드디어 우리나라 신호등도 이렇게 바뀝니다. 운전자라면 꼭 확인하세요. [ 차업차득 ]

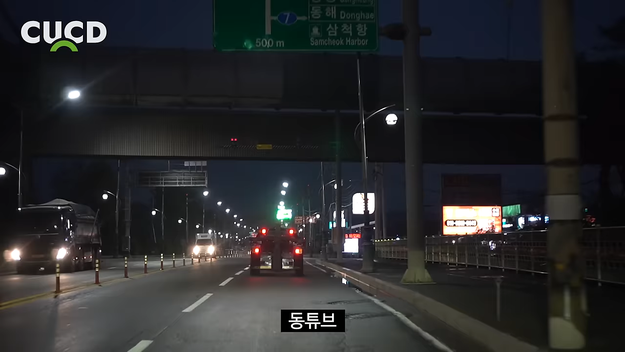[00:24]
동투뷰. 비가 내리는 어두운 밤엔 가로등, 맞은편차의 전조등, 그리고 건물 조명에 섞인 신호등의 색상을 확인하고 구분하기가 불편할 때가 있었을 거야.